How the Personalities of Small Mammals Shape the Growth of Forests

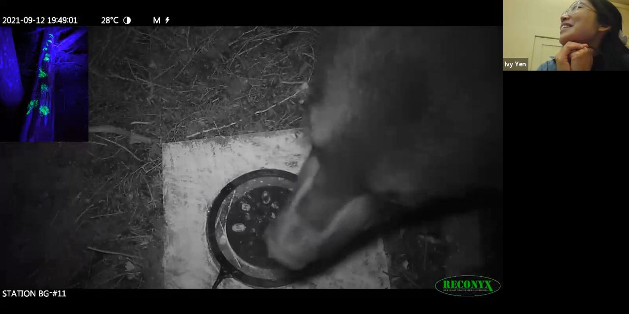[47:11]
Just loves them. It's a pig mouse. And he's coming back for more. Yeah, I wish there was some sound on this video because you can hear very satisfying crunches happening. But very cute. Another guy I had to contend with and fight with. You can see I tried to put a cage around my stations at one point.
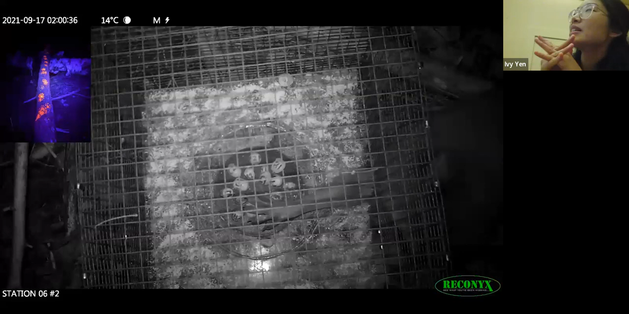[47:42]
But these guys were way too smart for me. And I just, in the end, I could never I could never win over them. This is a raccoon. So I built this cage where the opening is like this large, and they are still able to stick their whole arm in there. And then they just.
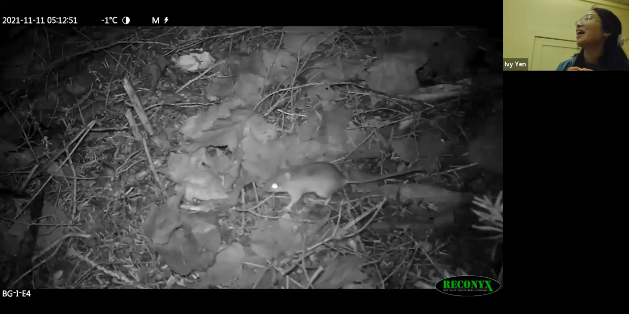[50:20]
I just created this beautiful clip of a camera that I had put onto a 14-8 acorn stash that this mouse made. And so I put it up for like a month. So you'll be able to see what is happening. So this is November 11, 2021. And this guy has come back to his stash to check out what's going on. So it's raining and he's come back. The stash is right in the middle.
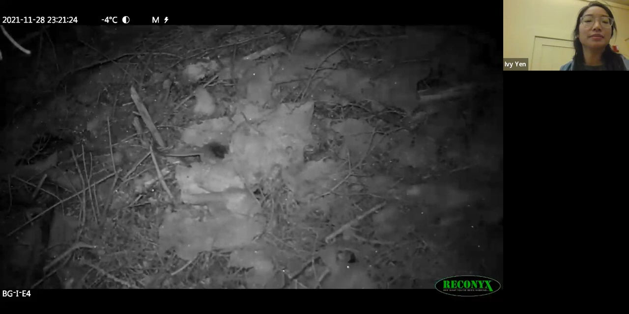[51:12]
That's one acorn he's going to take. The same night, he's going to take another one.
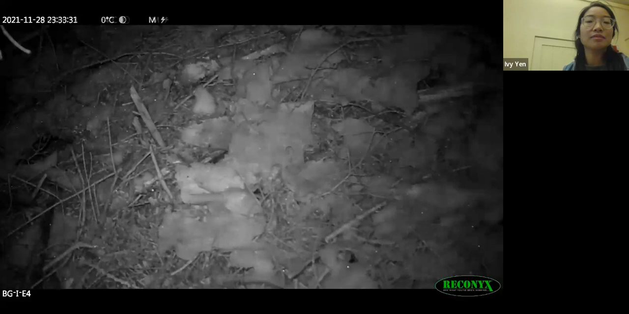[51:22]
And then the day after. And there's nothing left in the cache anymore.